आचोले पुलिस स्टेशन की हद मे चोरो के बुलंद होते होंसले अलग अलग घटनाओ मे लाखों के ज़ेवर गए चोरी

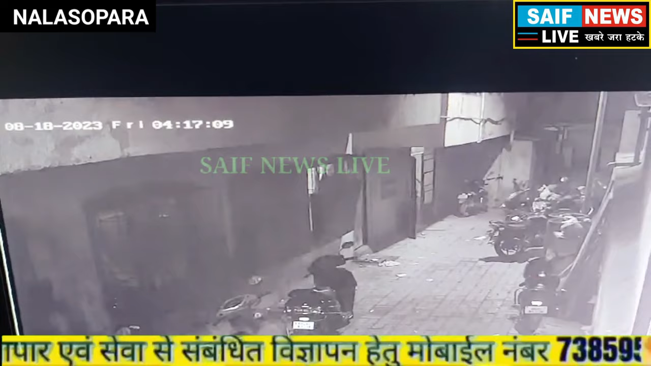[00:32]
आपकी सिर्फ पर चलवाई सिसी टी इफटेज उसी घटना का है, आपको वज़ा देगी शाकी मिमन के गर्मे गुसे इस आरोपी ने, शाकी मिमन और उसकी बुहार ने बनवाए गर्मे लाखों रखे लाकों रुपे कीमत के जेवर चोरी कर लिए